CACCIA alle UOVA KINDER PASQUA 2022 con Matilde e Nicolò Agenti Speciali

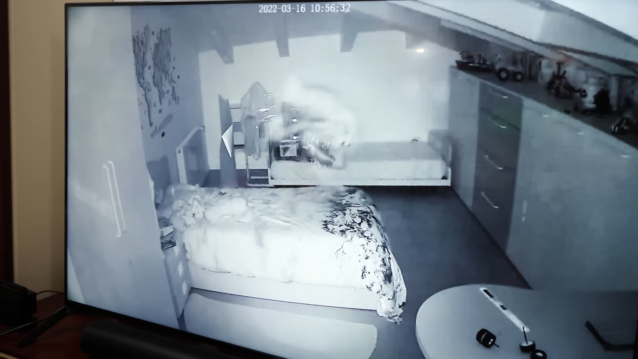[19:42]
Potrebbe essere un ladro di uova. Sembra, sai, uno un di ladro di uova. Di velocità. Guarda sì. Ha il cappuccio per non farsi riconoscere. Ne ha messa una lì? Ma perché l'ha messo? No, ma non l'ha messa lì. No, adesso mi mette in disordine il letto. No. Evidentemente non sa. Ragazzi,
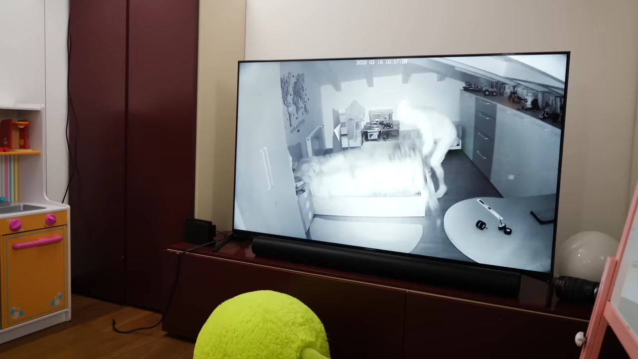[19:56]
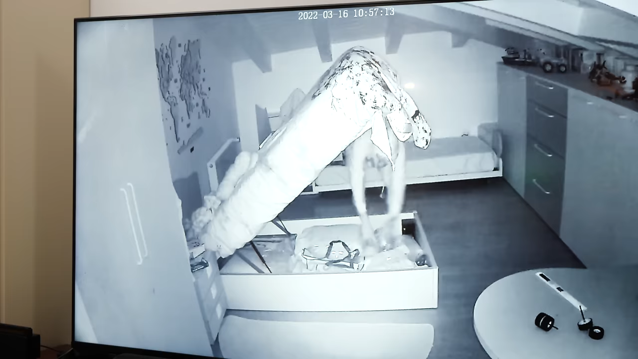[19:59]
arrivato. Forse ha capito lui. Se no si vergognerebbe.